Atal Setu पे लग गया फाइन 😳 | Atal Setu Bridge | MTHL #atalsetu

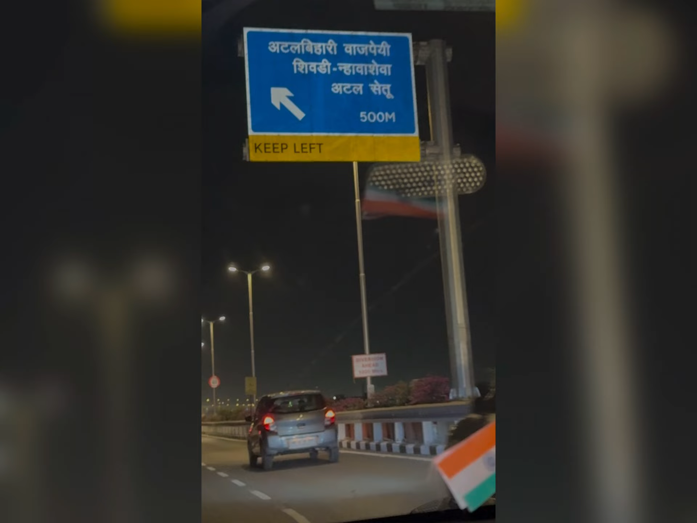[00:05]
तो दोस्तो खाना खाने के बाद हम लोग है अटल सेतू जी हाँ
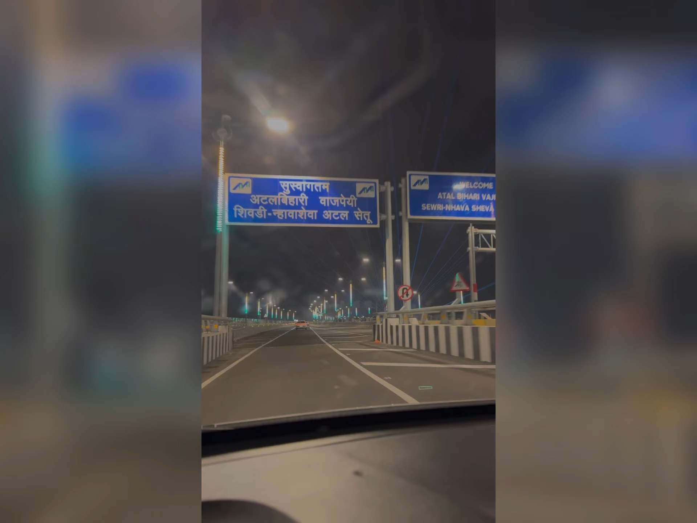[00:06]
दोस्तो बहुत ही एक्साइटेड थे जैसे आप लोग है
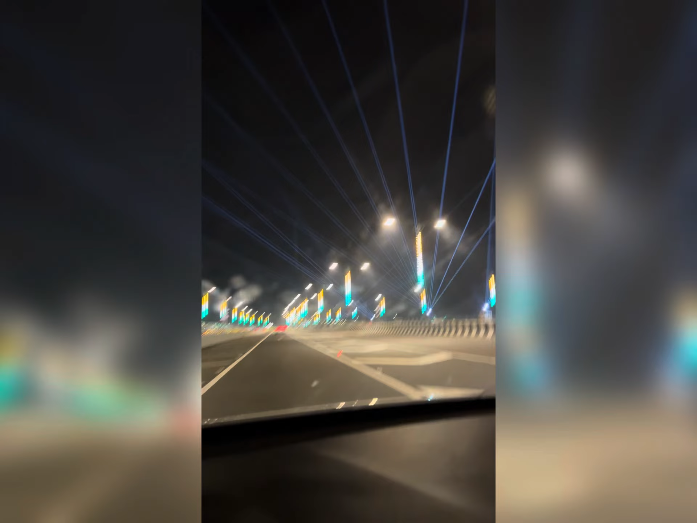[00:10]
और दोस्तो बहुत ही जबरदस्त लेजर सो वहाँ पे दिखाई दे रहा था और दोस्तो रोड तो मानिये कि ऐसा लग रहा था कि भाई साब हम इंडि और दोस्तों यहां पे आप देख सकते हैं गारी का स्पीड आप तो मैं बता दूं की 100 km प्रतीक darle की स्पीड से आप गाड़ी भागा सकते हैं और मैं सच्छी बमूलू, तो EC बंद करना,
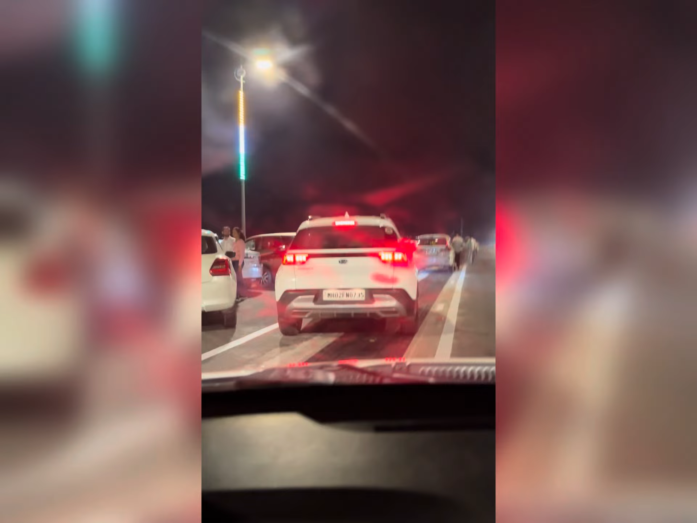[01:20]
तो रुकना ही रुकना है और पोटो लेना है हलाकि हमें पता नहीं था कि ऐसा करना गलत बात है।
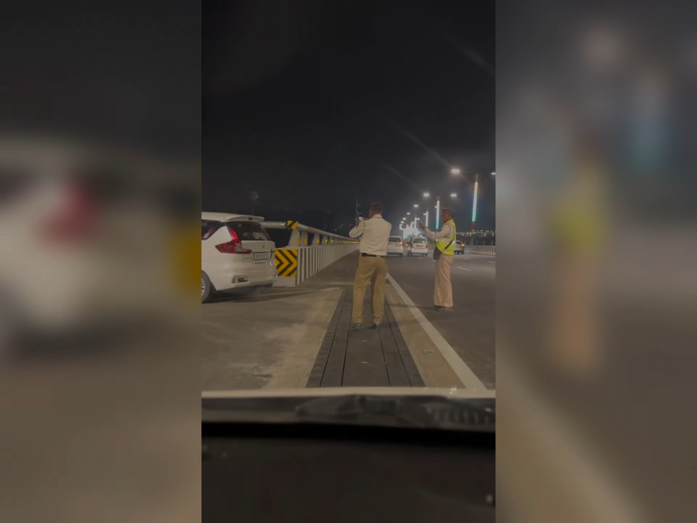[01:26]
तो दोस्तों अगर आप जा रहे हो तो ये काम बिल्खुल मत करना